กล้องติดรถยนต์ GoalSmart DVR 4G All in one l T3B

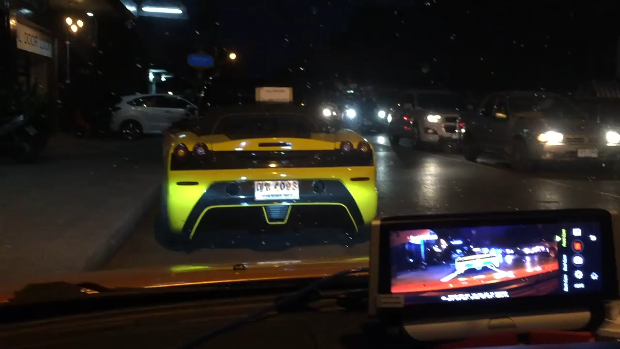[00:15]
สำหรับกล้องนะครับ เวลาใช้งานกันคืนเนี่ยเป็นไงครับ ภาพพมชาร์จมากนะครับ
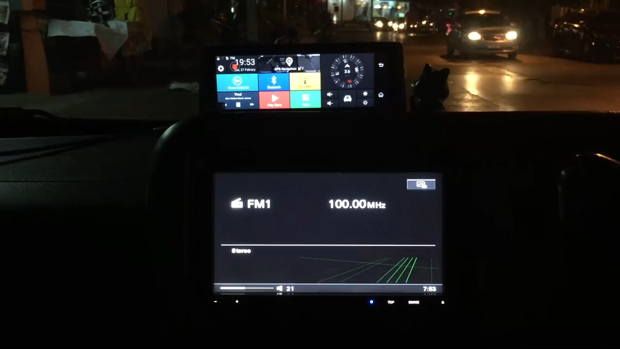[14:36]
ซึ่งการเชื่อมต่อ Bluetooth ครับ ง่ายมากๆ ครับแค่เรา
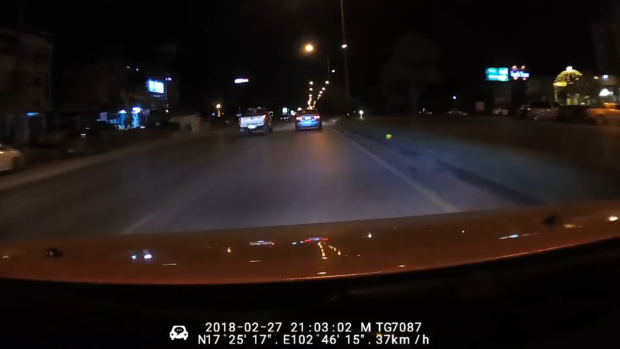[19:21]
่องมูลอะไรบ้าง ในคอ invisible นะครับซึ่งคอมไม่เป็นไฟ l NP 4 ครับความละเอียดฟู HD ก็เลยที่เดียวนะครับ ก็มีของมูลทั้งความเล่ว ทั้งสถานที่